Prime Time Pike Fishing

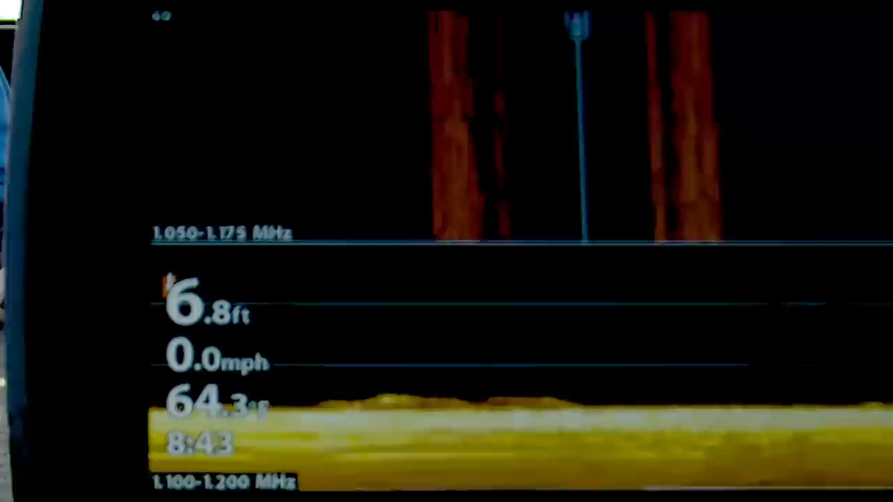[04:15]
On screen: depth 6.8 ft, speed 0.0 mph
It's 64 degrees. A lot of those fish, the big fish that we're feeding on deep water forage,
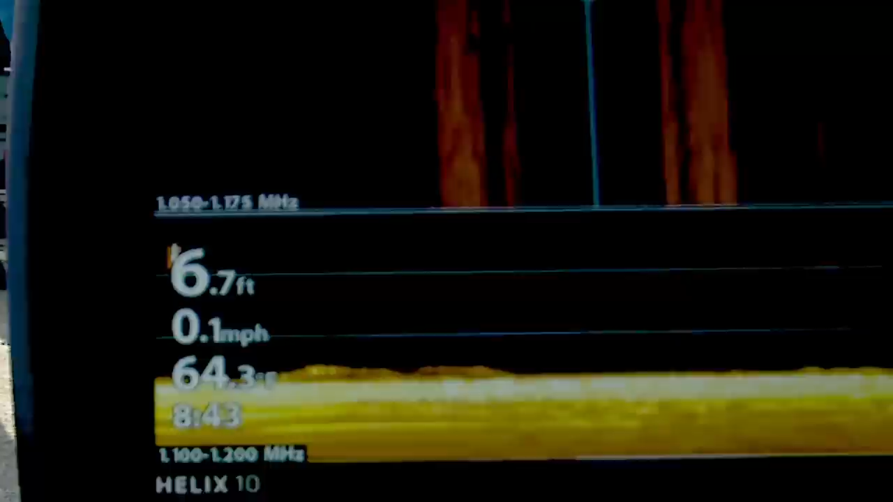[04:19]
On screen: speed 0.1 mph
ciscos and tulipies in the deep water, come back into the shallow water big cabbage beds.
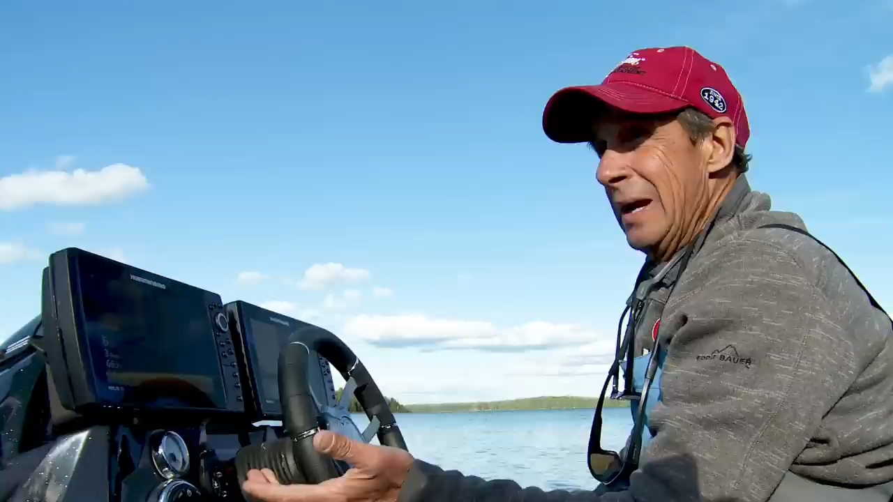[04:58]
right now is finding weeds. And well, how do you go find that in a Canadian lake? When you look at these lakes, I mean, they're rock everywhere, but there is a little bit of an art to go finding them. And part of it is using my Lake Master map.
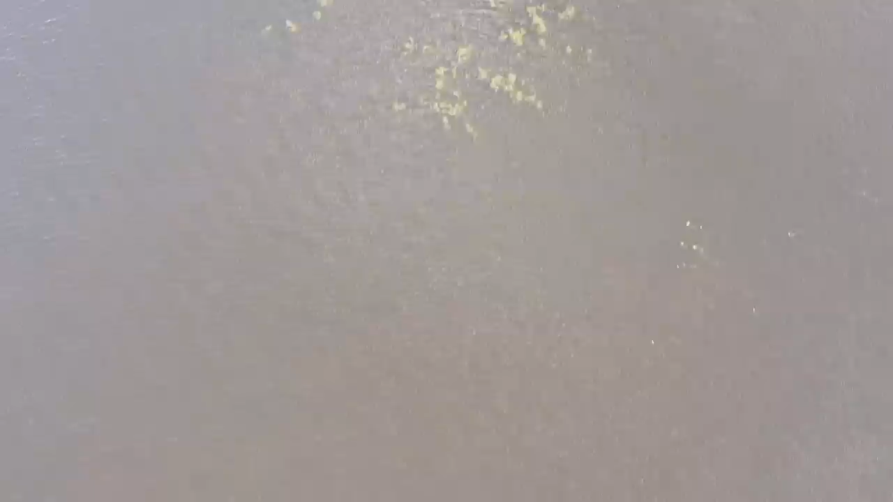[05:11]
And what I can do with this, the deep weeds in this lake grow to about 8 foot of water. So what I did is put my shallow water highlight at about 10 foot.
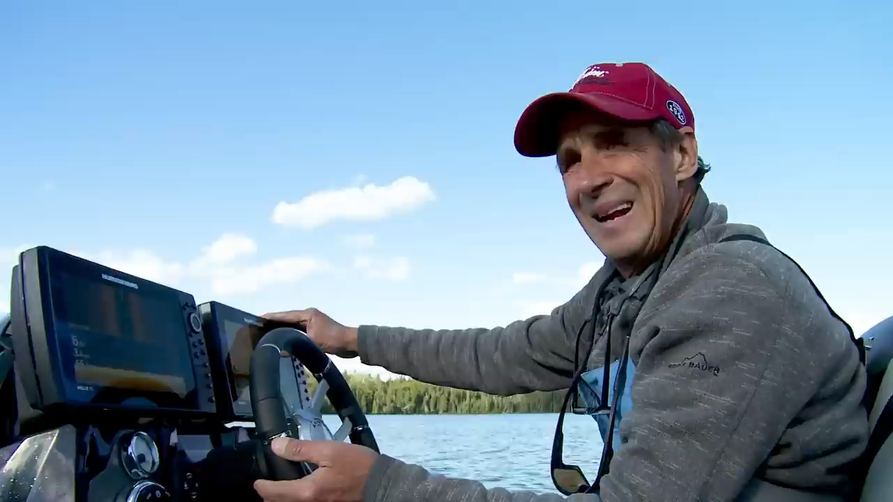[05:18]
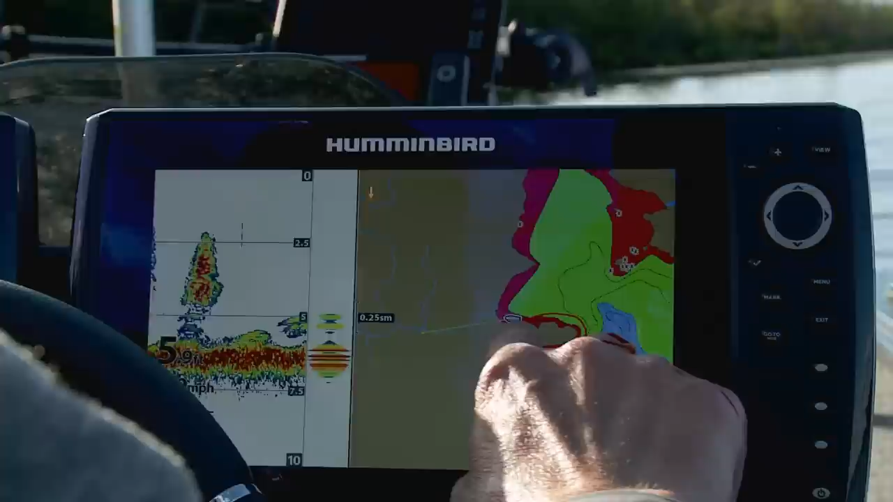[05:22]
And then what I do is look at the contours in the backs of these bays, these really big, slow, tapered bays.
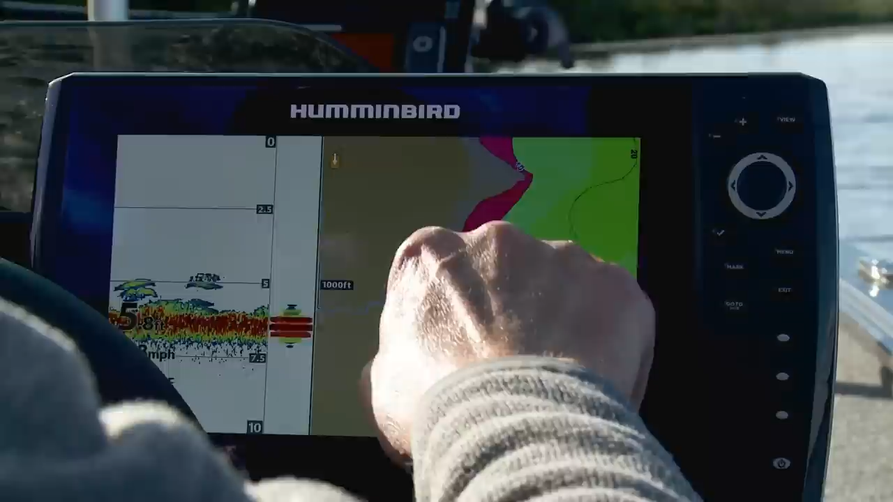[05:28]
And you can see we have a creek coming in here, but you can see we have a really big, tapered flat in here.
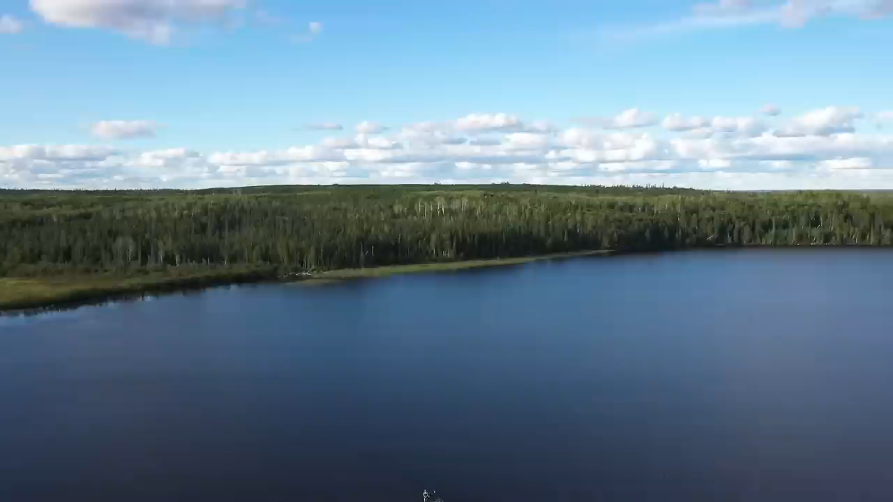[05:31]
And a lot of times what that is, you get in the back ends of these bays, that's where you'll find sand. Not only sand, you have this fertility coming in, and you'll find these big weed beds.
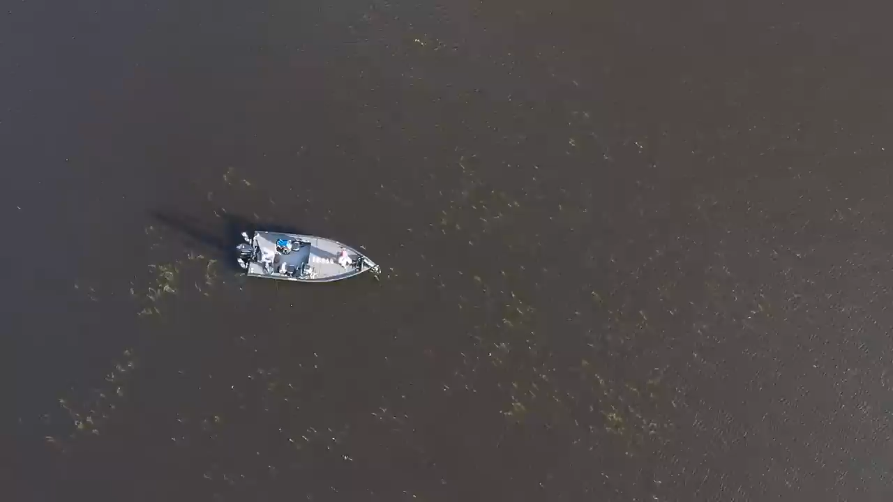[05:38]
And that's what we've been doing, just hopscotching around.
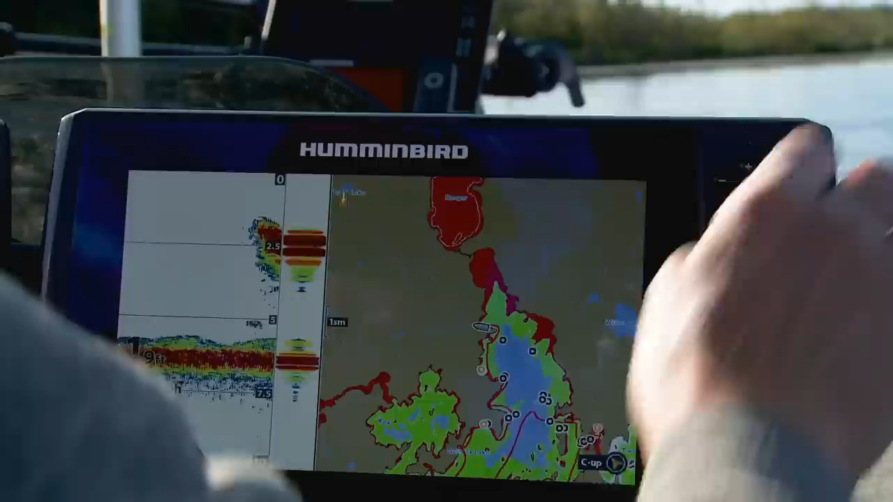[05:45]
When you look at the map, we've been just running down the lake, going to every back end of the bay. But you'll notice the one thing where we've also been targeting it,
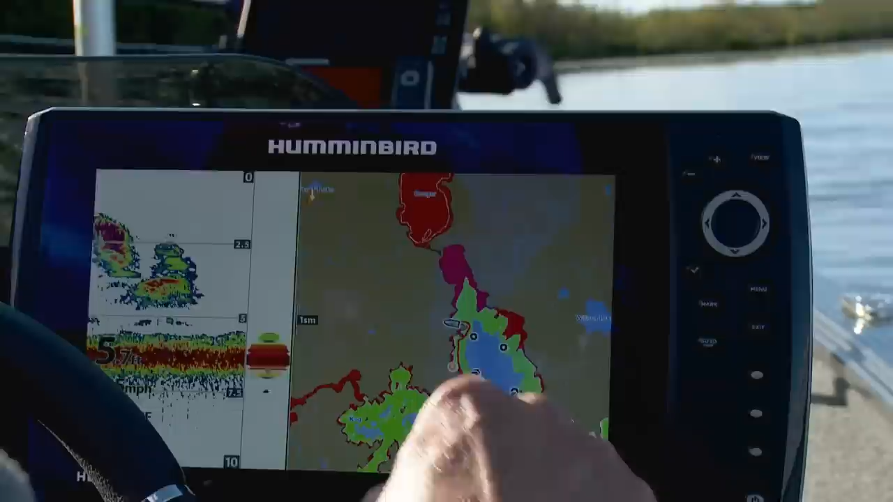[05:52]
it's directly associated to the main basin of the lake, the deeper water. A lot of times, you know, intermittently these fish are going out and feeding on these deep water tulips and ciscos, then they move back into the bay.